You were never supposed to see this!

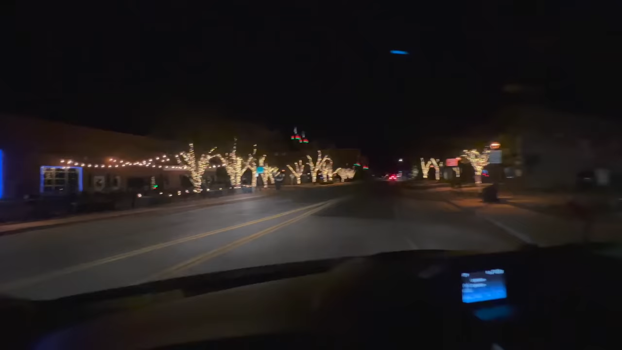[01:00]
Look at us here. We're here. Look. Oh yeah, that's the hotel.